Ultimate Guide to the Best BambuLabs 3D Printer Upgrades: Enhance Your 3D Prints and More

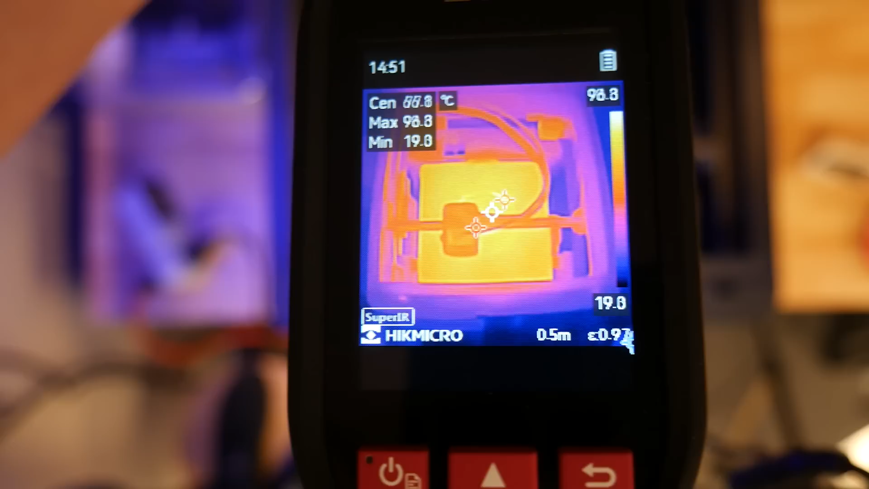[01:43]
we can also see a much more even heat distribution all the way to the edges of the bed.